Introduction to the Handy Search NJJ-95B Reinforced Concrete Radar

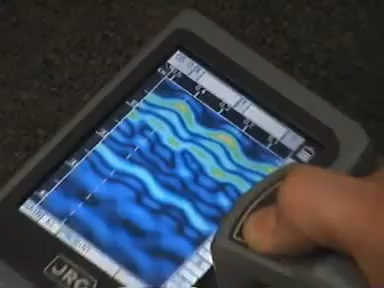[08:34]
showing at the top of the screen, are our reinforcing. We can then locate them by using the dashed lines corresponding to the centre of the probe.
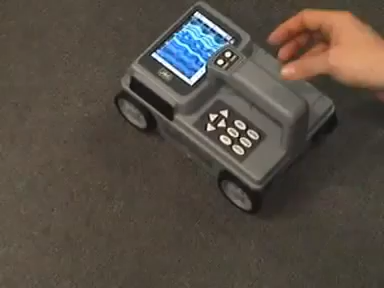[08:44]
I've now let go of the start button, and it's beeped twice.
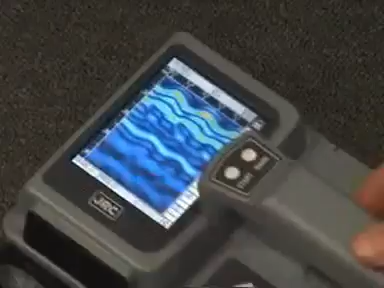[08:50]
That is now a stored image. And we can see that the image will not move when I roll it around. If I wanted to store this image, I now press the output button.
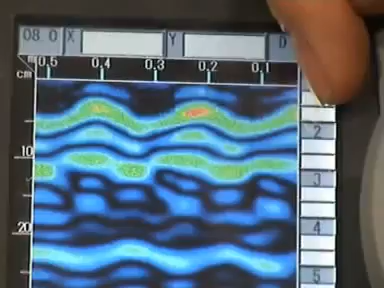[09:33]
If we go down on the y-axis, we can see that the depth of the reinforcing is somewhere about 4 centimetres, or 40 millimetres.
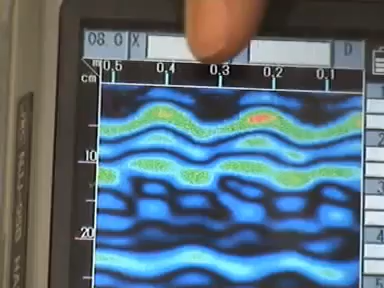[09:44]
We then have the distance of travel along the top. So we can see here again that the distance between the reinforcing,
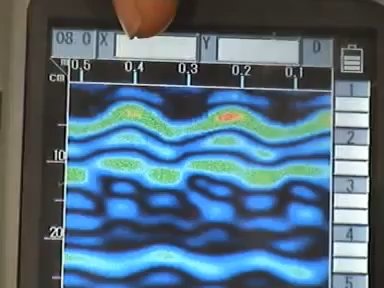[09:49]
in this case, is about 20 centimetres, or 200 millimetres. What is also interesting is that we have this blue line across the bottom.
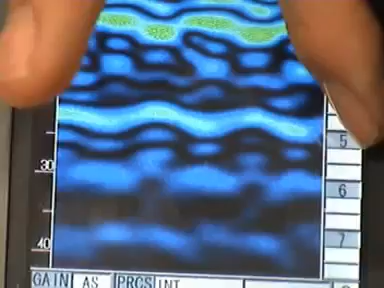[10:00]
Now, on a suspended slab, where we have air underneath the slab,
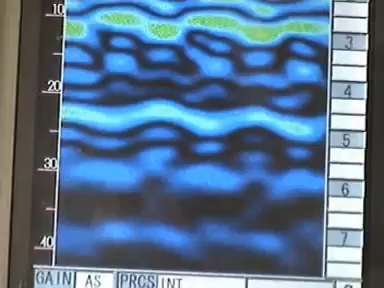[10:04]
the bottom of the slab is usually visual, able to be visualised.
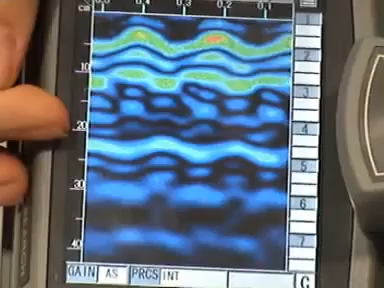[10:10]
And we can see that in this case, the slab is around 22 centimetres, or 220 millimetres.
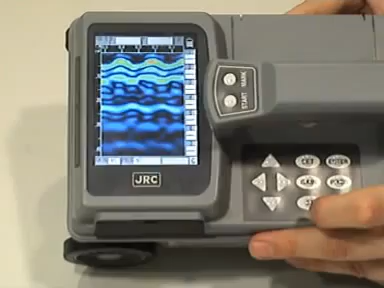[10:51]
There's no need to clear the screen once we're finished, we can just then press the start button again.
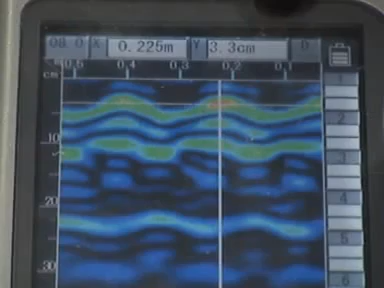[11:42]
we can now see the X and Y coordinates for this. And in this situation, we can see that the depth of cover for the reinforcing is 3.3 cm, or 33 mm.